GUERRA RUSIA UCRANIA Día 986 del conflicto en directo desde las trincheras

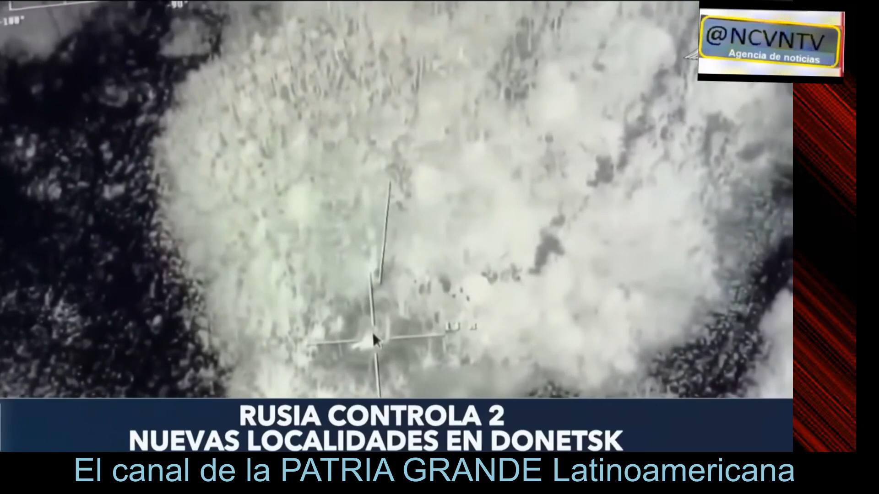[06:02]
Rusia se hace con el control de otras dos localidades en Donetsk, en el este de Ucrania.
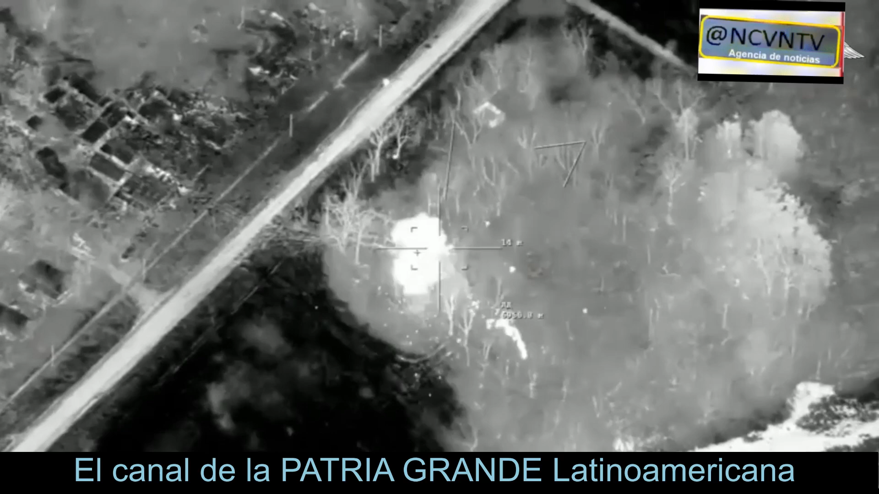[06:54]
se llevó a cabo con un vehículo aéreo no tripulado y no Jodex.